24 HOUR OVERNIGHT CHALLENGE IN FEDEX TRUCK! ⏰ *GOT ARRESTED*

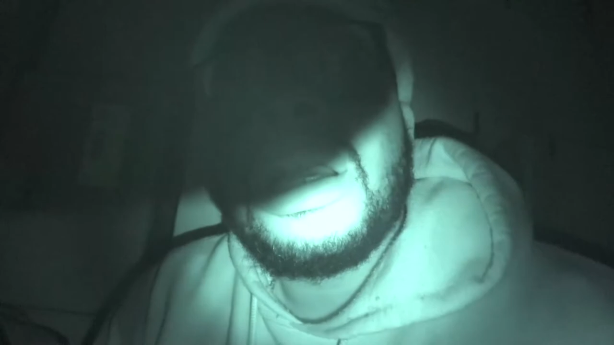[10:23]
Yeah, it's, like, really quiet. I don't know. I'm sorry, guys, if I'm not, like, excited, like, I'm normally am, but it's, like, this is really scary. Um,
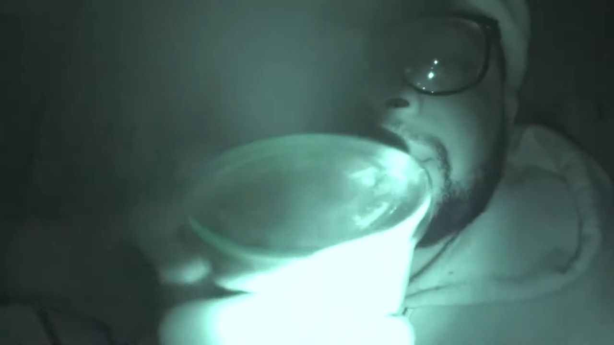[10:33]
I brought some food, um, I brought some food, some rice, so I'm about to eat on that.
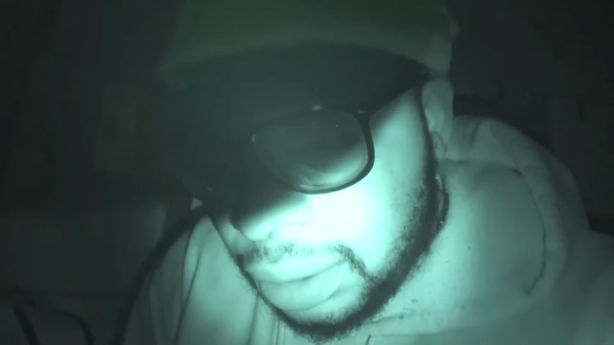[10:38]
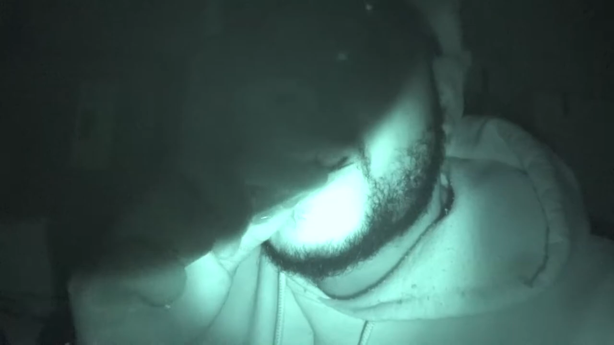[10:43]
Bruh. Yo, I don't know where we're going. But all I know is I'm just stuck between these boxes.
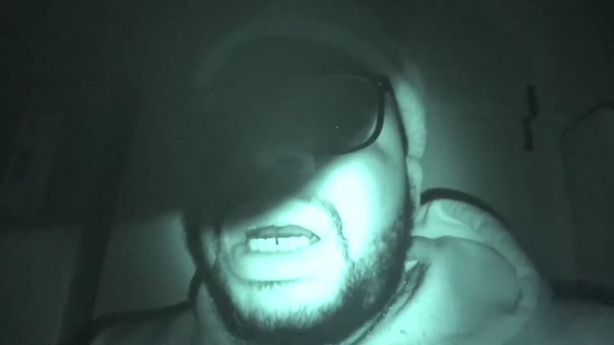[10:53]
I, like, shove myself in these boxes.
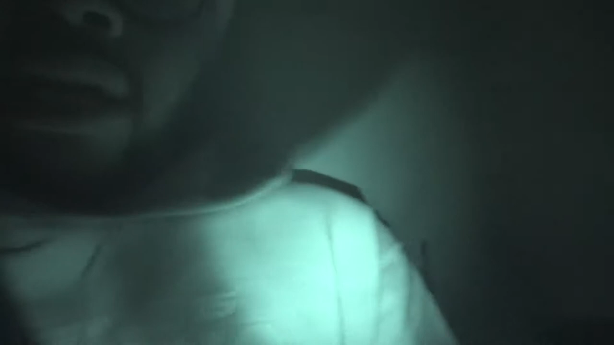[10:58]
like right here in the corner of the uh of the down trailer i don't know if
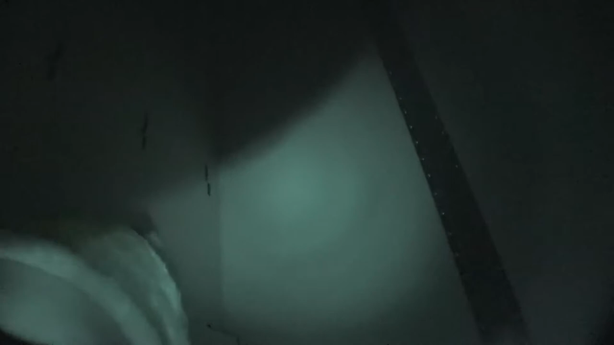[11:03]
i'm gonna see that but i'm like in the corner it was so crazy because the dude did not see me at all they were just loading up the boxes they didn't even see me
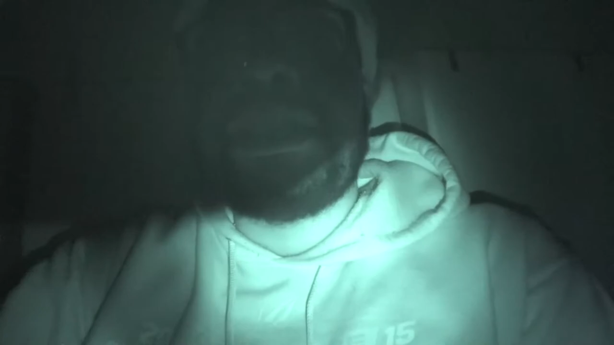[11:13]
um i don't know where we're going
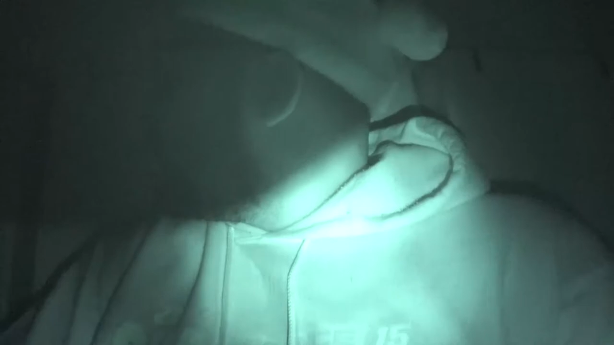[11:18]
the boxes don't really have like
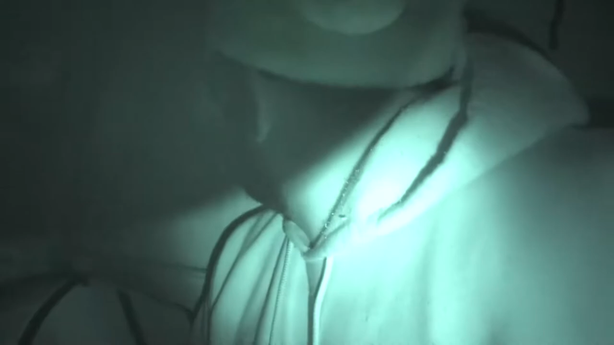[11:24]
oh
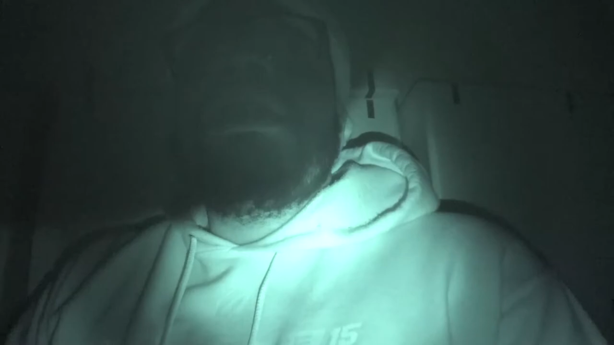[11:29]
going all the way to california at least i saw some of the boxes boxes
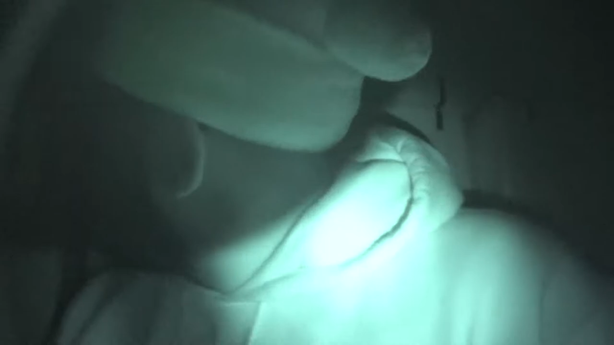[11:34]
this box says georgia and that other box says california what's this box say that box don't have anything
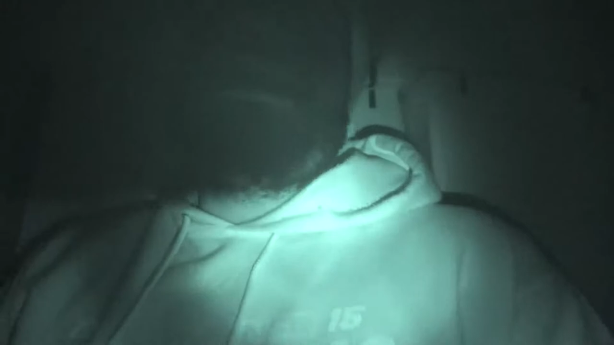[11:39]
yo i don't know the way this guy is moving i think we're going like really really fast because i don't feel anything like it feels like a train i can't really mount my camera down because there's no way for me to mount it it's just a bunch of boxes everywhere i'm like wedged in go ahead eat this rice
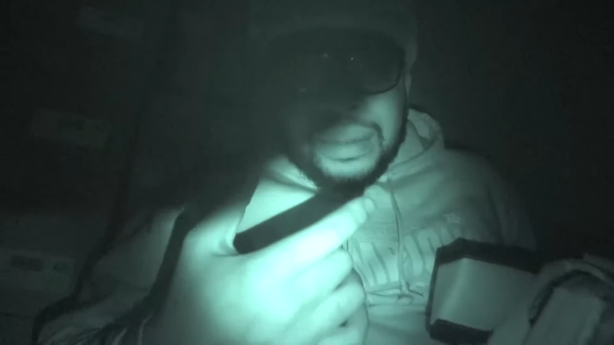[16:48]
to set a bed again over here i'm gonna try to set a bed in this corner so i'm gonna be right back man let me set up my bed
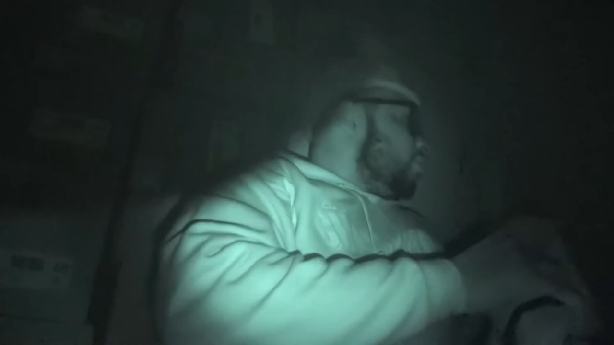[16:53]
i'm trying to squeeze this in here
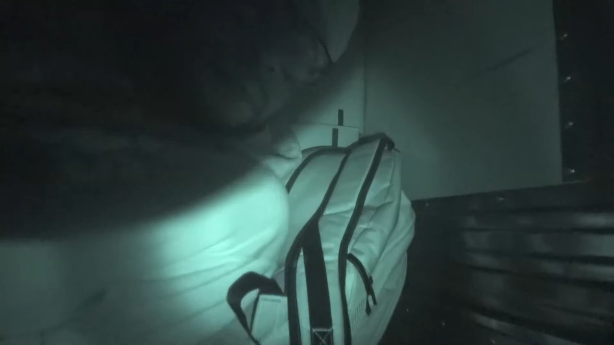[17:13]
i'm trying to squeeze this in here this is like so stupid